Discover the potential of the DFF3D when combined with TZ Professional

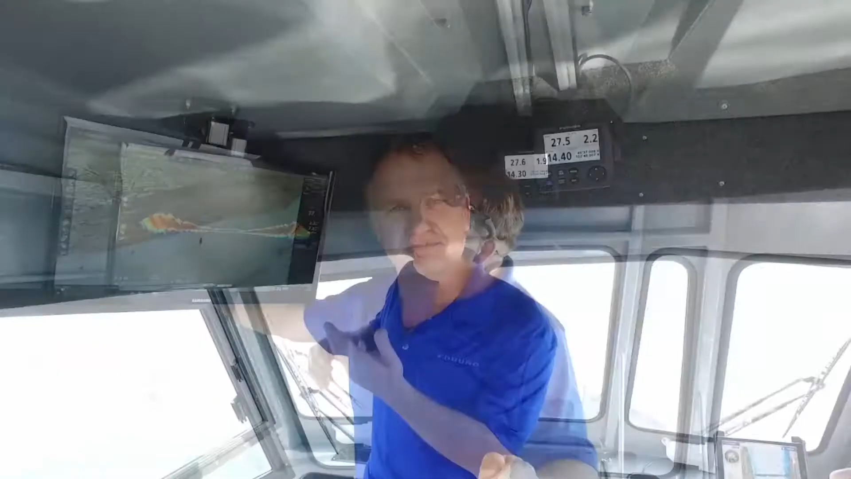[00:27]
You can see the kind of presentations that we can get.
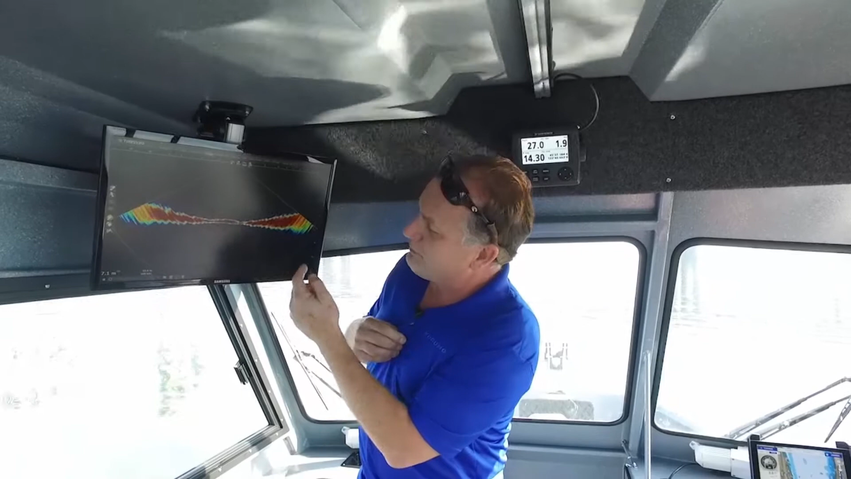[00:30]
For example, we have a vertical profile mode, and in a vertical profile mode,
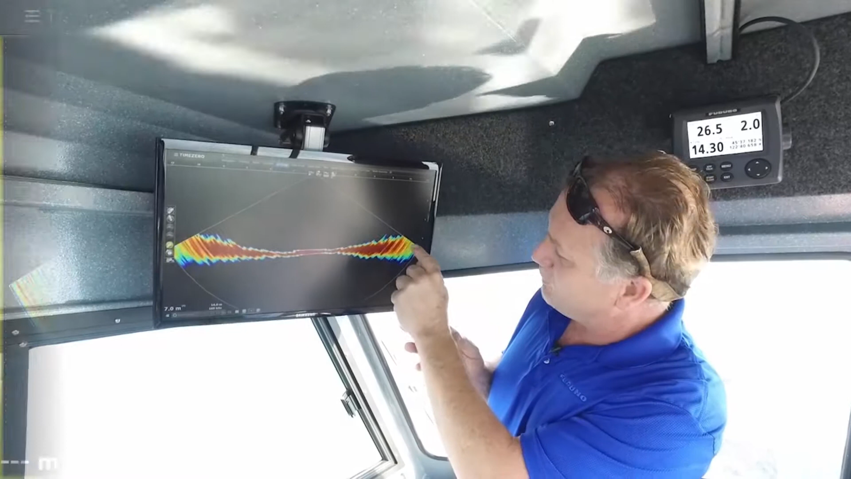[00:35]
the DFF3D can give you information at a 120 degree swath under the boat.
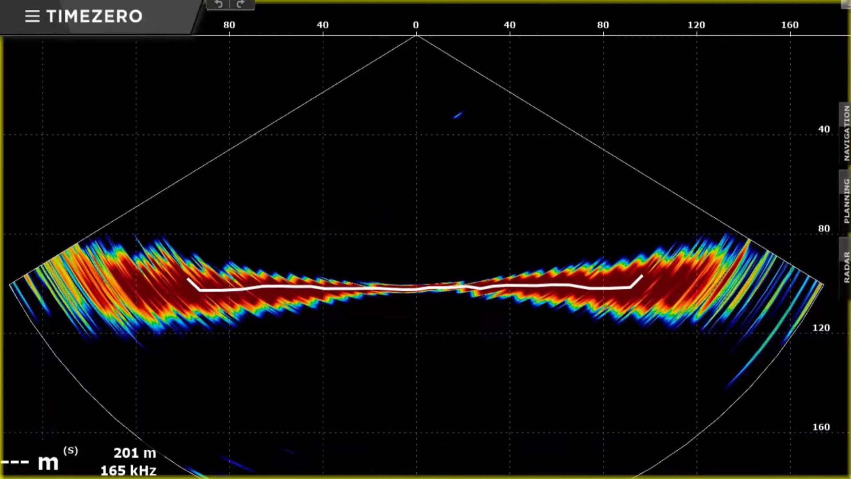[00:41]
As you go deeper, that actually gets wider, so the nice thing about the DFF3D is that when you're in, say,
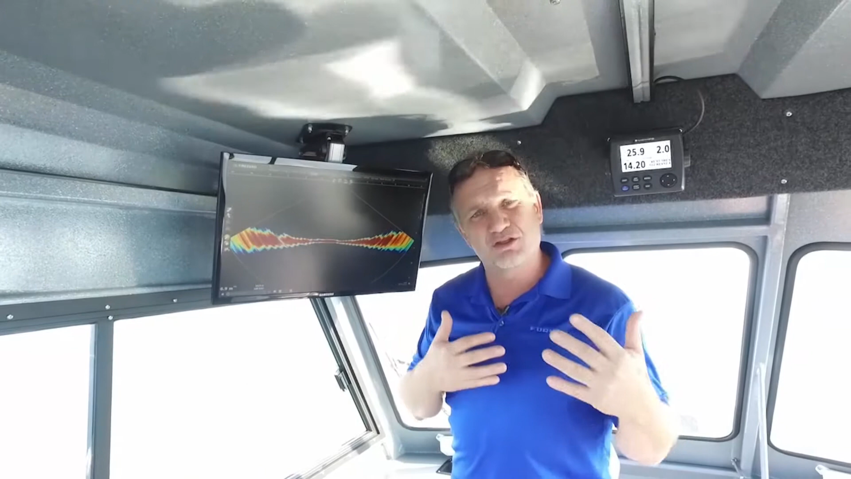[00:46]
30, 40, 50 meters of water, it actually gets wider and wider,
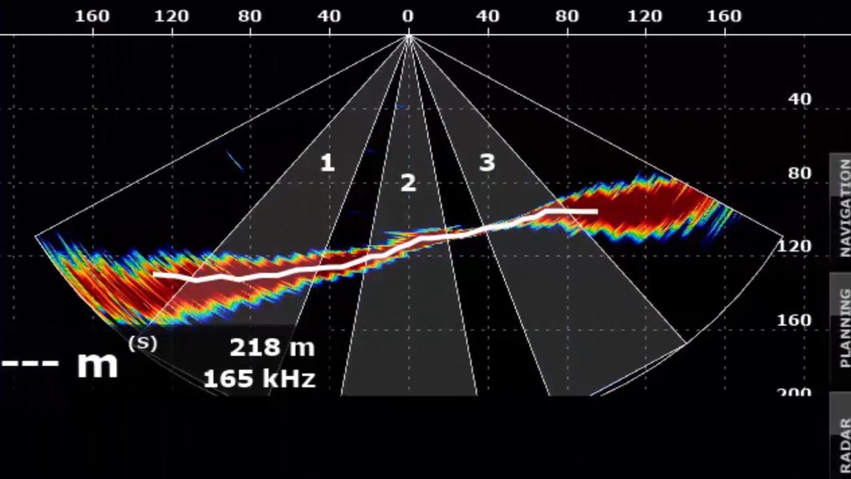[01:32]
We can have either three beams or a single beam down sounder and actually combine that and look at where the fish are
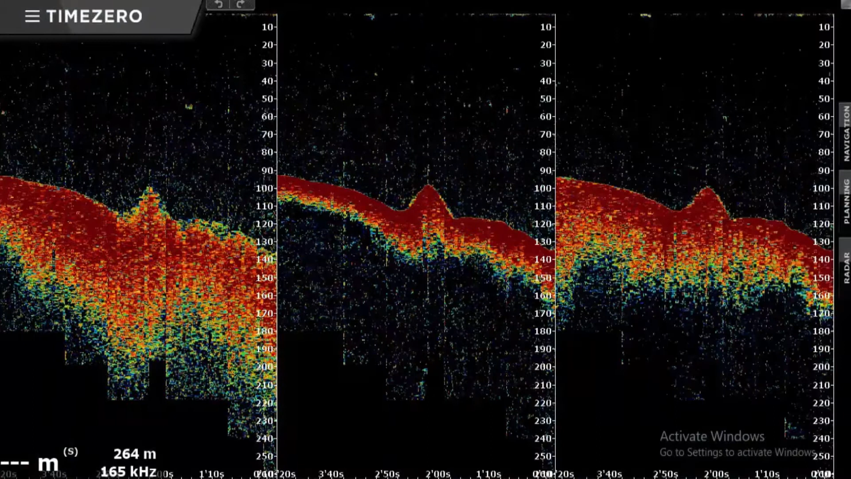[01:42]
or where the structure is underneath the vessel.
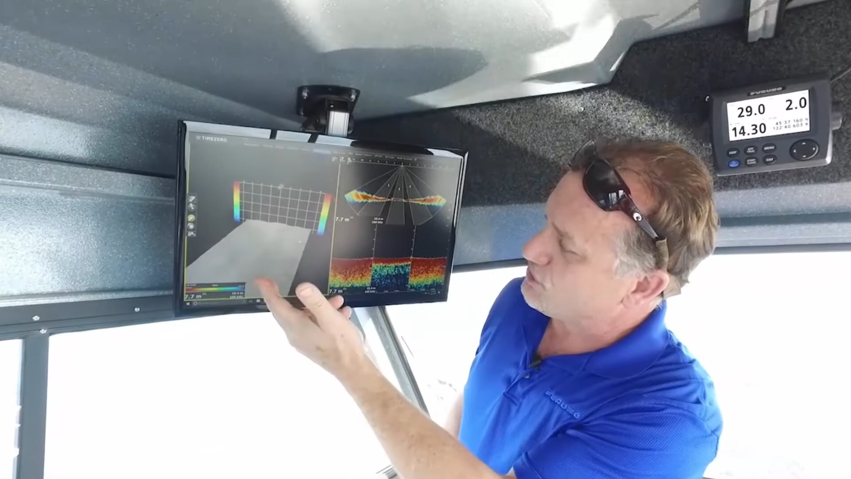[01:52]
So if we run over a wreck or run over structure, run over fish that we're interested in targeting, we can actually look at that data, capture it,
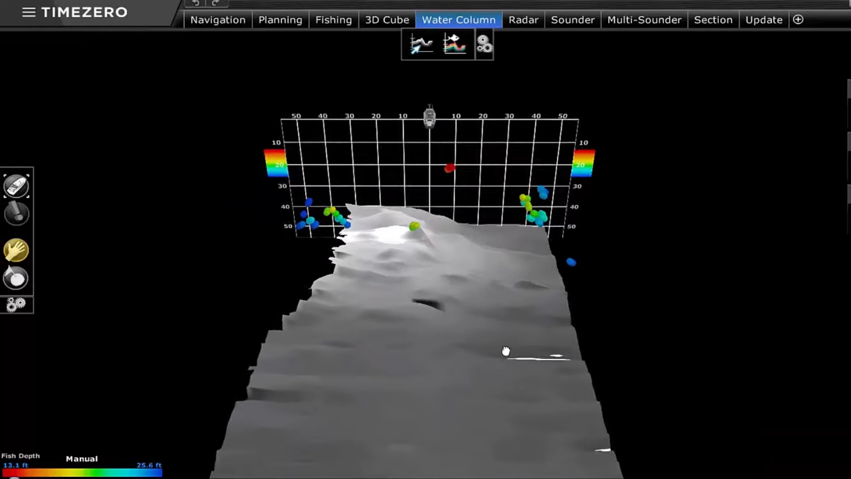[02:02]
I can click on it, save it as a waypoint, go back and fish that spot right away. It's really excellent. Right now we're looking at a side-scan presentation of the DFF3D on Time Zero Professional.
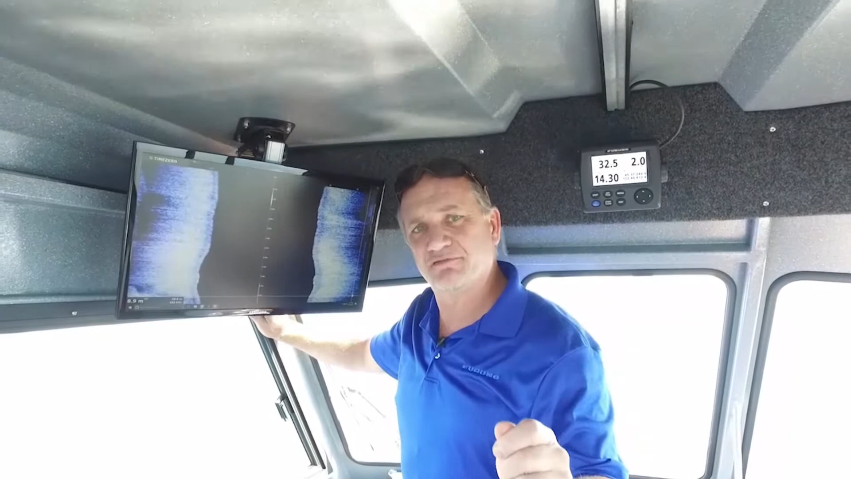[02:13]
And you can see how we actually get pretty good detail considering the 165 kHz frequency of the DFF3D.
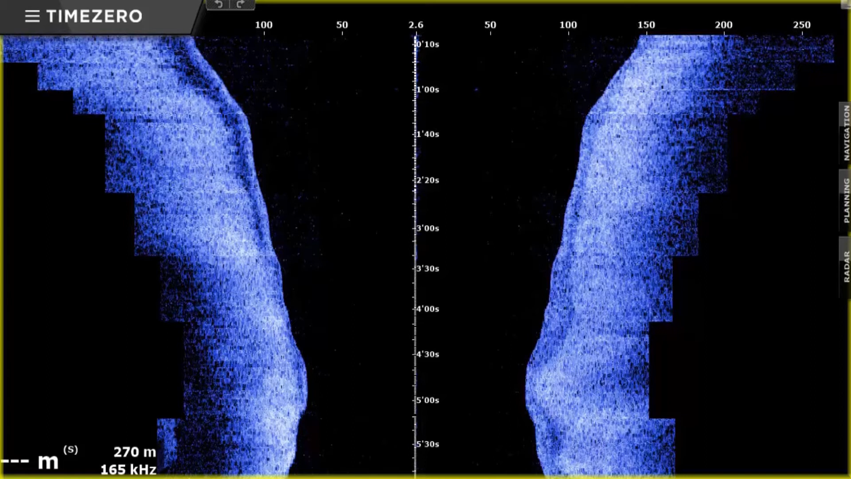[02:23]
Yes, it's actually possible to see tree branches and structure in shallow water with this combination.
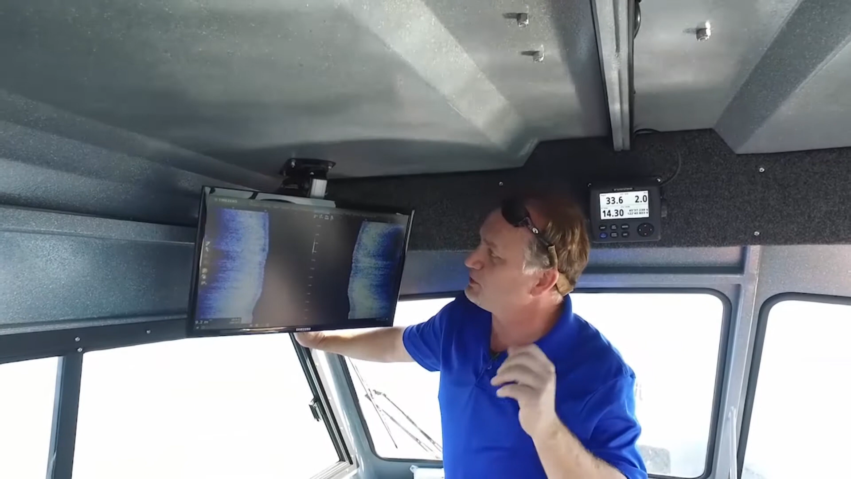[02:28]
But when we jump over to the PBG mode is where the real power of Time Zero Professional
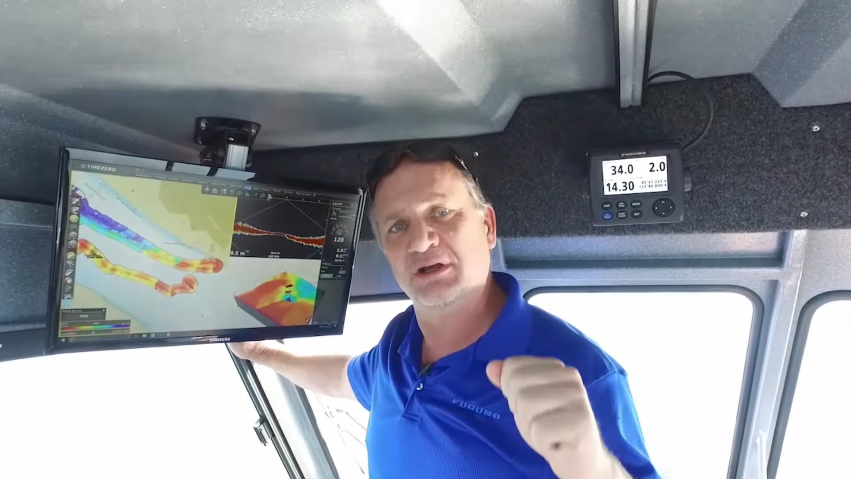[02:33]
and the DFF3D combine to create some incredible presentations. You can look at the screen and see how we're looking at both the vertical profile mode in the upper right-hand corner,
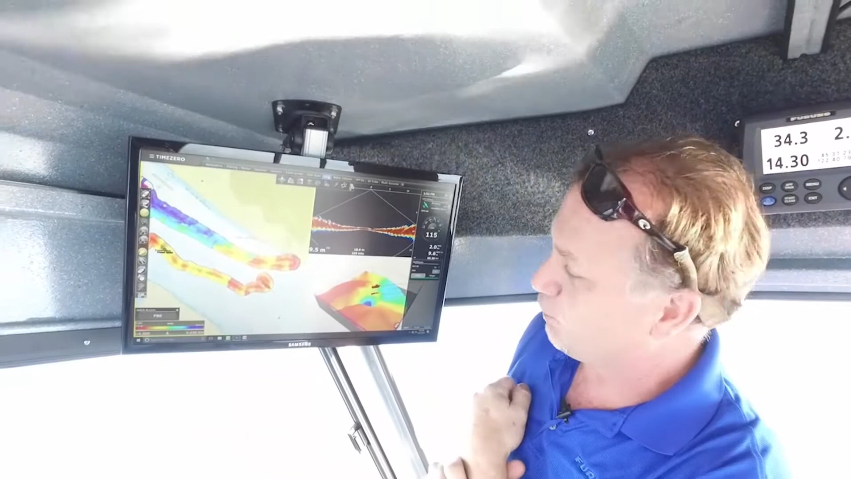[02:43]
as well as the 3D cube mode,
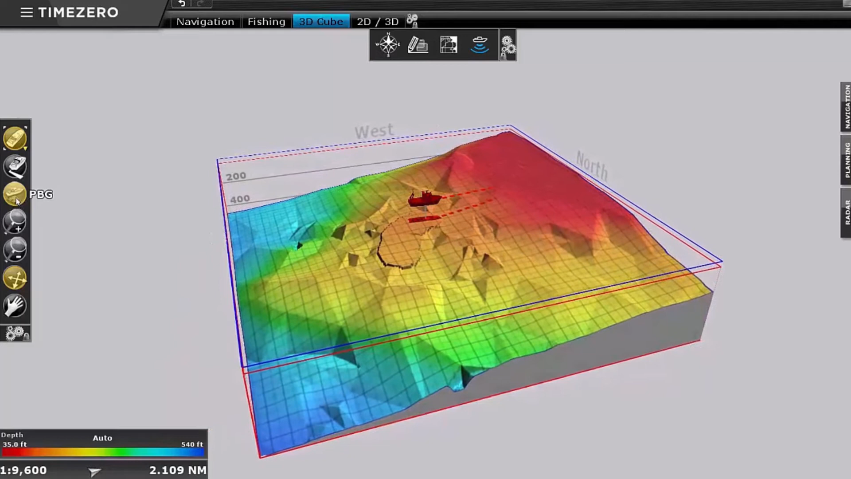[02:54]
And one of the nice things you can see here is that the wide-angle PBG
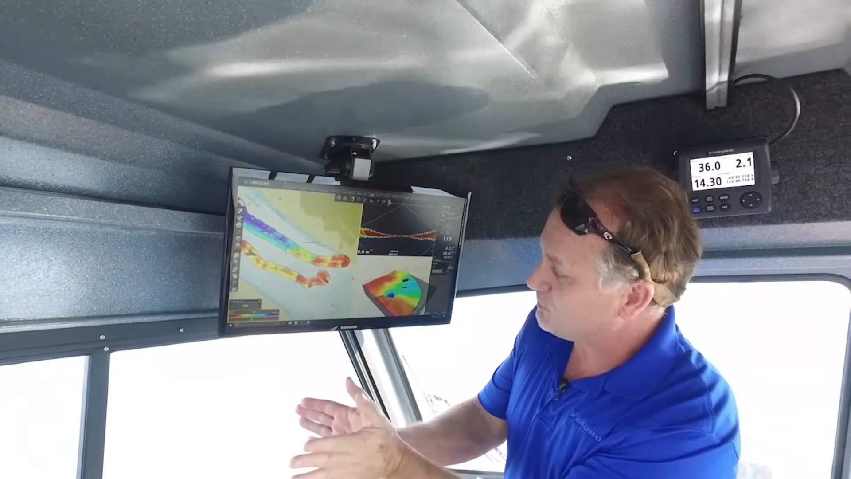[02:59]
that's possible from the DFF3D is producing many
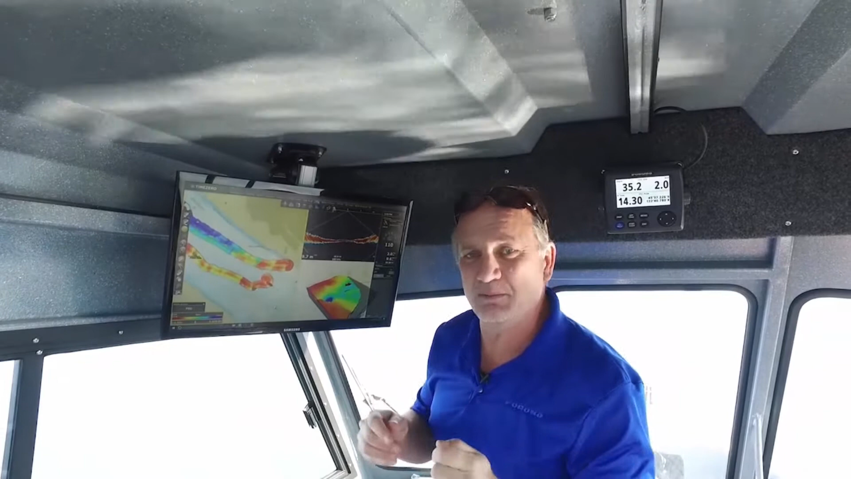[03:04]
more data points than you can get with a traditional echo sounder trying to do the same thing with PBG. For example, a traditional echo sounder only generates one point per second,
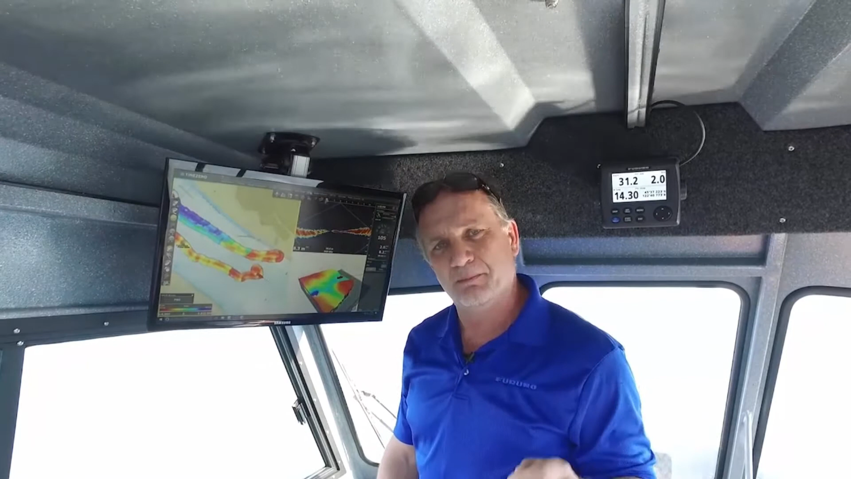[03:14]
but the DFF3D can actually generate 50 points per second in that same area.